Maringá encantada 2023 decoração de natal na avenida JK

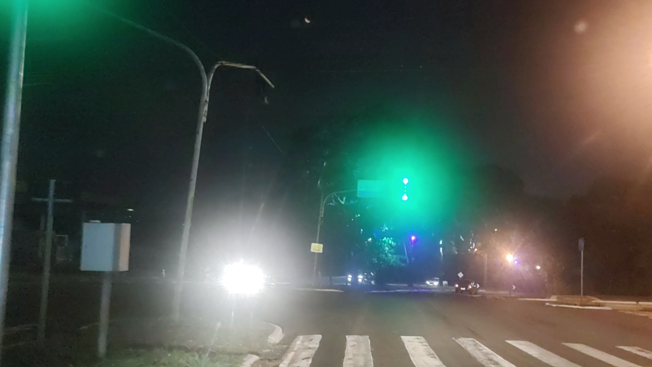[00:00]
aqui, ó, na Avenida JK, no Bosque 2. Tá bem bonito, ó, a iluminação. Vê se é inteira, né, ou só esse pedaço aqui. Não, põe ela inteira. Legal. No passado não tinha, não.